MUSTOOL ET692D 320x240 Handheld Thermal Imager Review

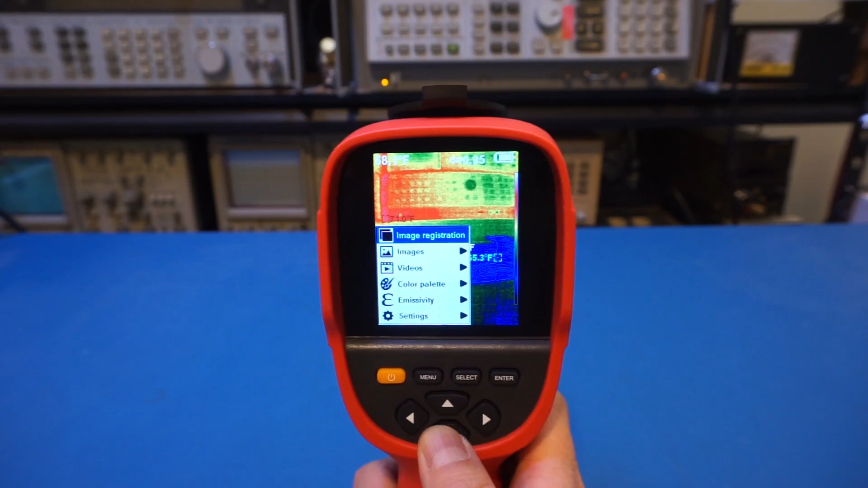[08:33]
have the images that's what you have taken and that will be stored here and the videos yes this et6902d can record videos as well which is a huge plus the unity uti 690b for instance does not allow you to record video to start recording video you just simply actually let me just show you here before we go too far here so let me cancel this out to record video all you do is you press and hold the trigger button here
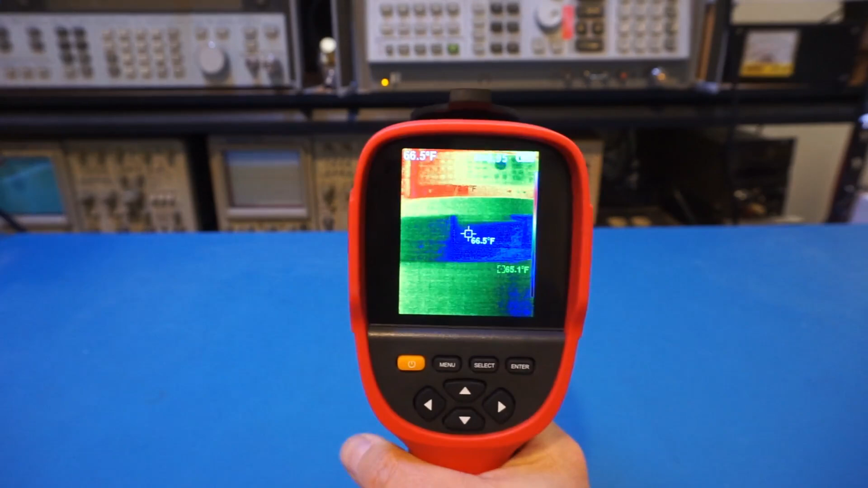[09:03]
and you do a long press it will as you do want to record now you can do it two ways to answer this you can either press manual which actually corresponds to the yes
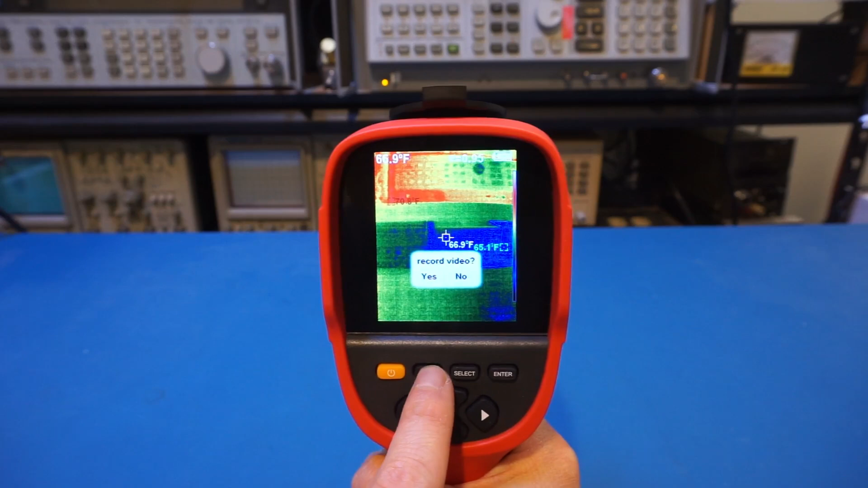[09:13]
you can see here and you press enter to stop recording now that's not very intuitive actually it did take me a few times to figure that out because it was not clearly indicated in the manual but anyway so you can do that or you can press and hold and press it again this time short press it will start recording it would be nice if you press it again it stops recording but no the only way to get out the recording mode is by pressing the enter button
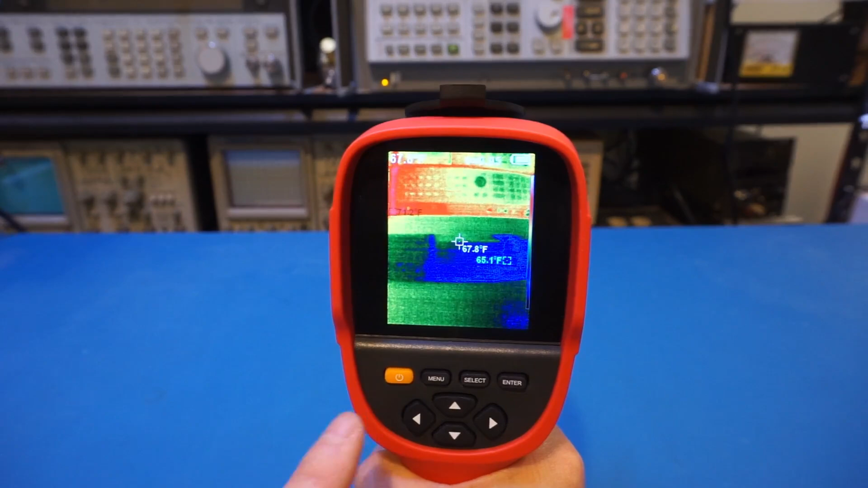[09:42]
On screen: spot 67.8°F
so that's how you record a video now let's continue here we have color palettes and we have this five predefined color palettes you can select from
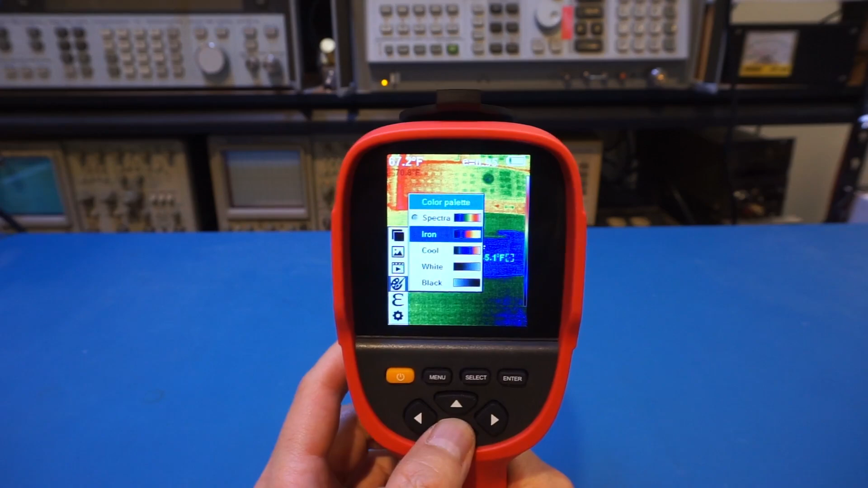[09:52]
it would be nice when we're switching between these the background updates automatically but it doesn't not only we have to select we also have to get out of the manual
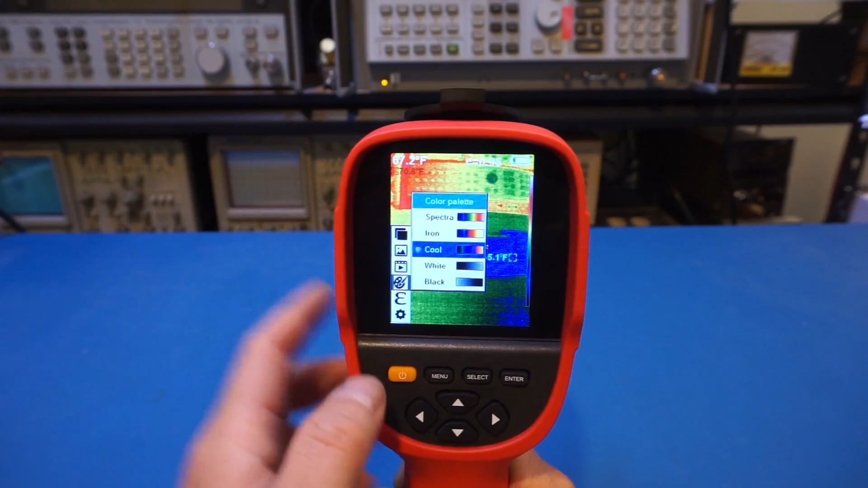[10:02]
here before it takes effect so this is a little bit annoying this one is probably not very different than the one we had before so let's come down here and
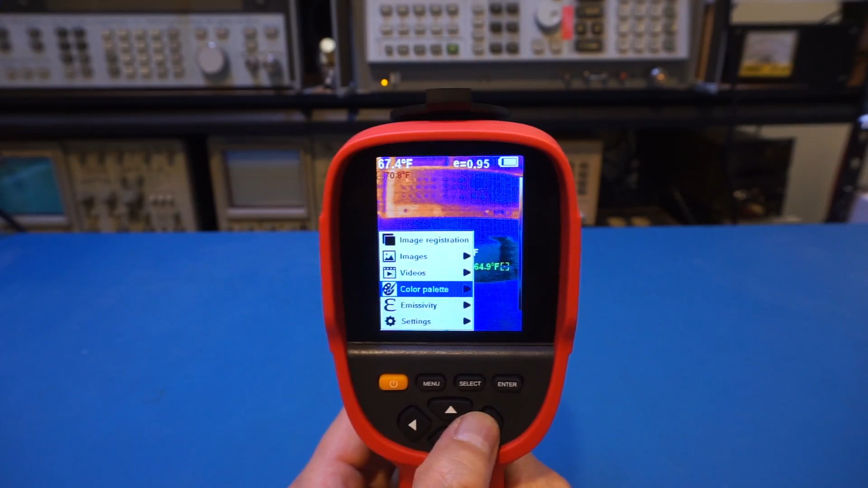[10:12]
change to a white let's say we do this one and we select now we have to press manual again so there's really three steps which is really not very convenient
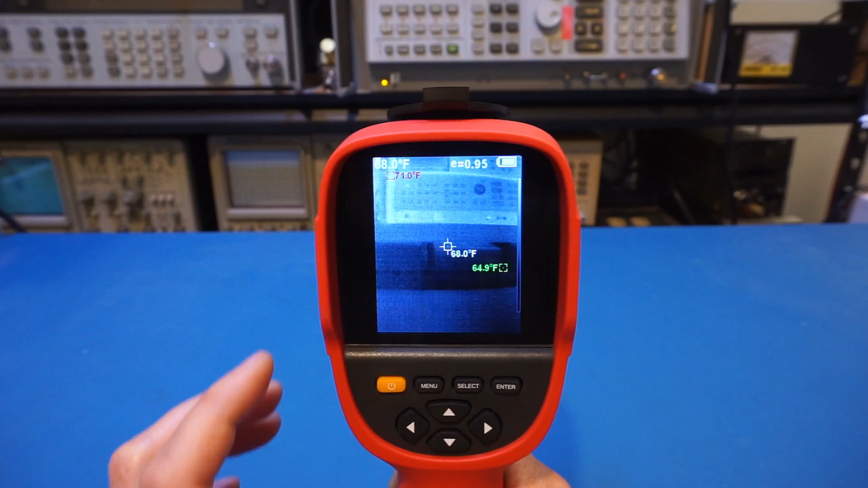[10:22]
On screen: spot 68.0°F
anyway so you can see that now we change to this white color palette so let's change it back as the first one probably is the most colorful one
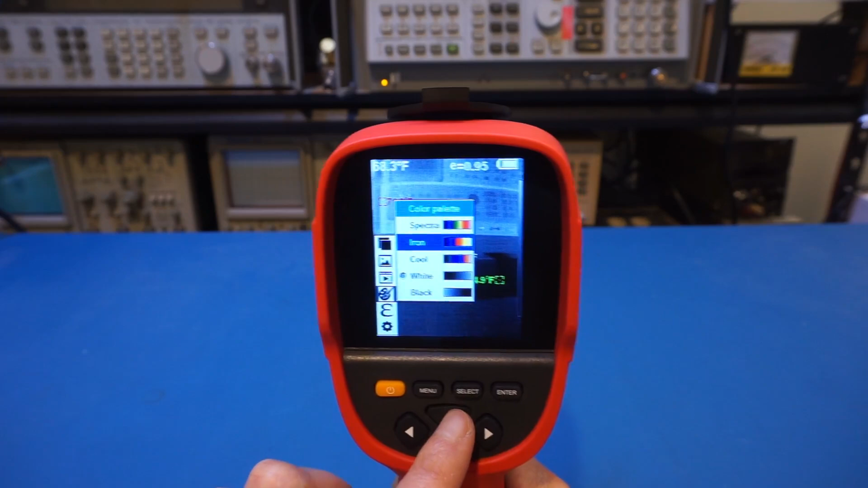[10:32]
and the next one is emissivity and by the way in order to get accurate temperature readings you will need to know the emissivity of the material you are measuring the default one on this camera you can see here is 0.95 and i like the fact that emissivity is actually displayed on the screen so that you know whether you have the correct setting for the material you are measuring so let's see what's next
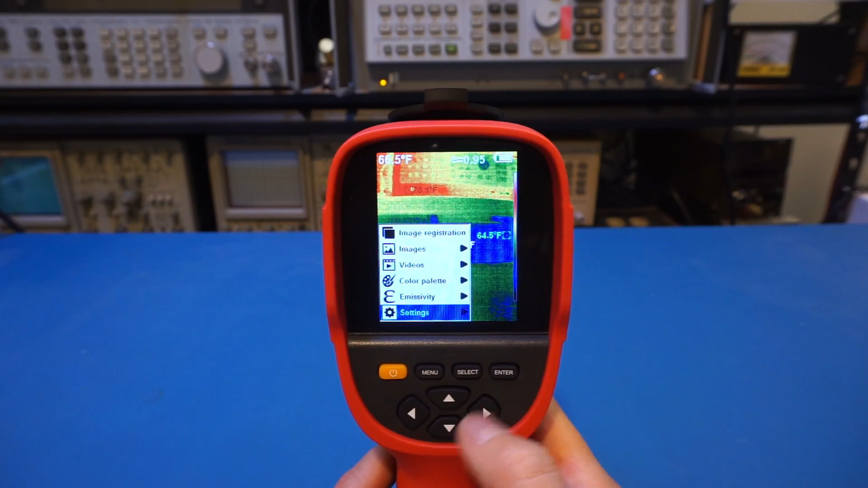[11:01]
now of course we have settings you can change the auto shutdown time the intensity of the display the language the unit and time format
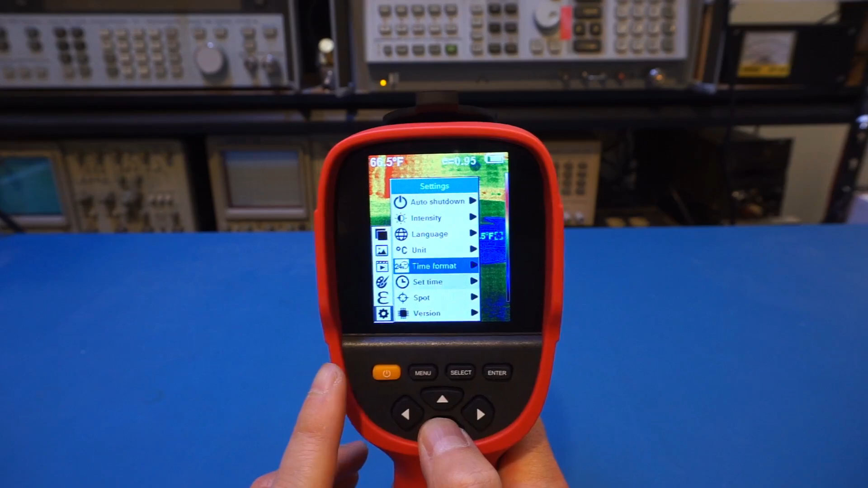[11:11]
and the spot actually this one is currently on what it does is it shows you the center temperature and also shows you the lowest
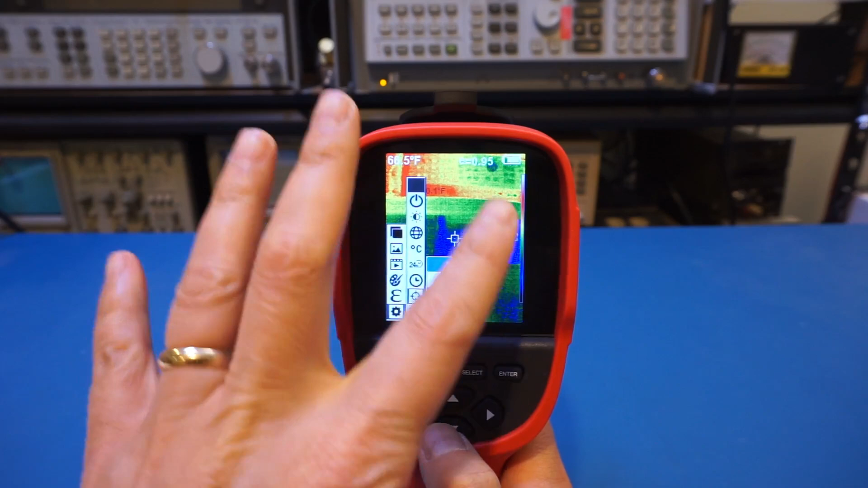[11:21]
temperature and highest temperature on the scene here so that's what we actually are looking at here you can see here we have the 70.1 that's the highest and
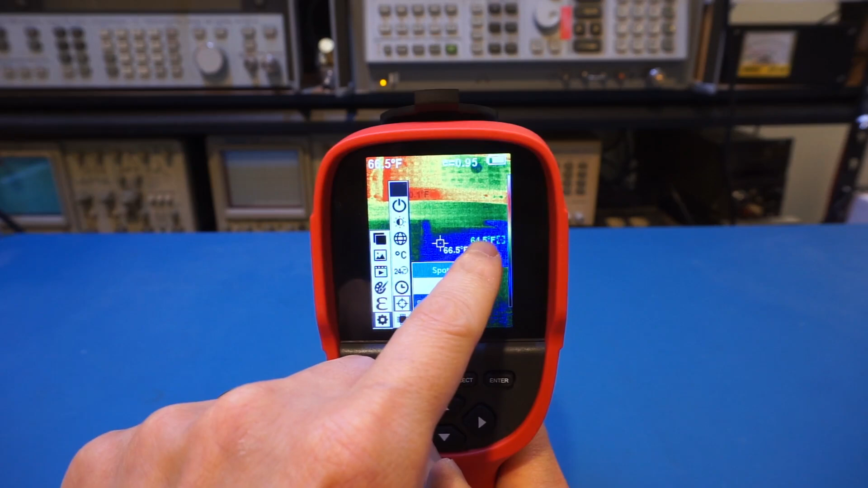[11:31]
64.5 that's lowest and the center spot 66.5 so that's what that spot is and i really like that actually so now
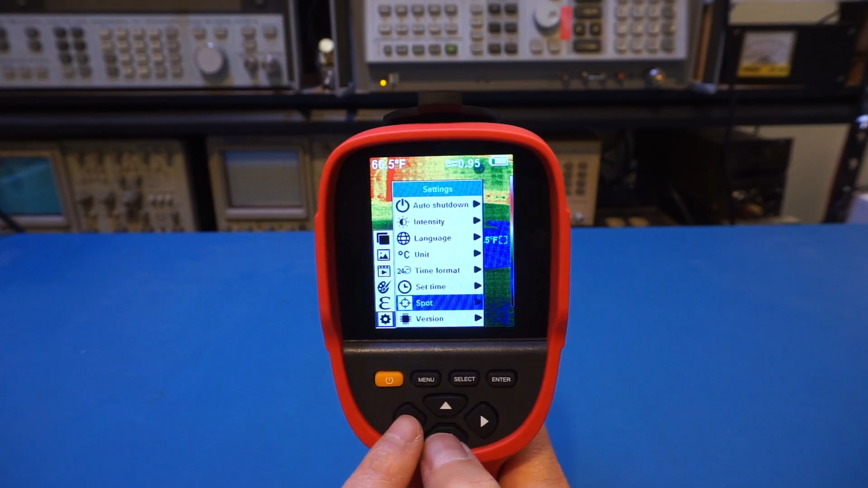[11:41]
let's take a look at the version and version is 2.1.19
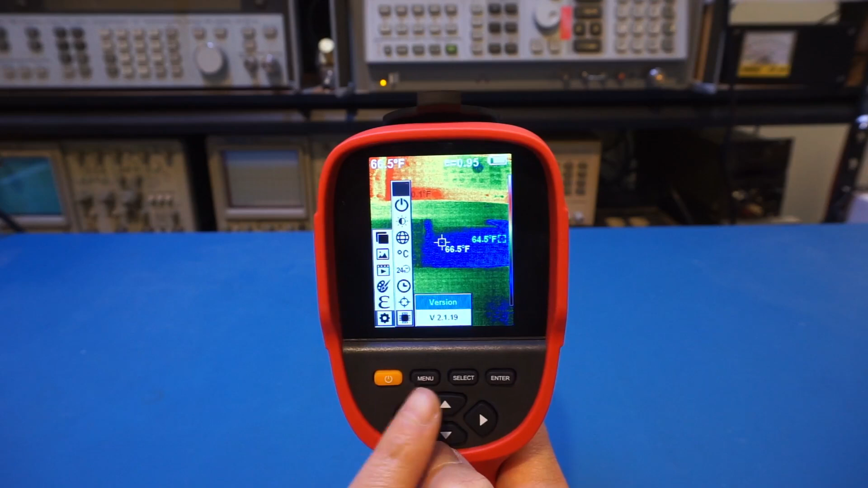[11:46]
so that's actually all the manual items here and you can see that it's very very easy to operate this unit
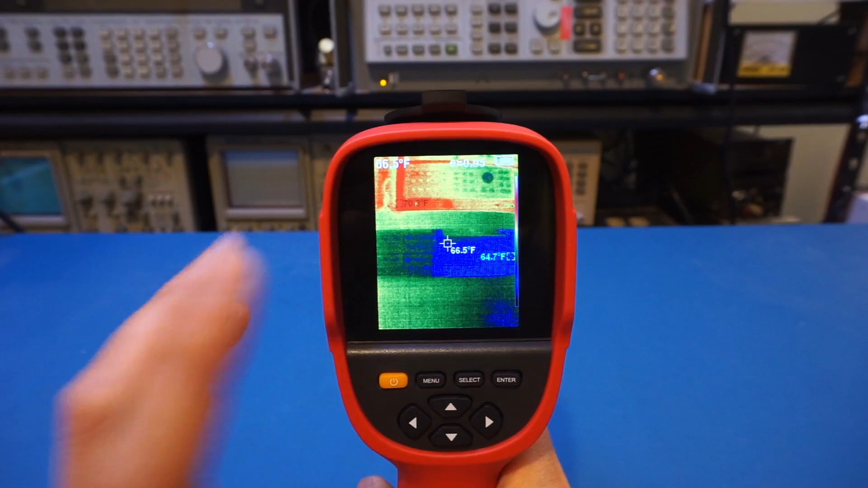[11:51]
On screen: spot 66.5°F
now let's take a look at an Arduino board and a switching power supply and get a feel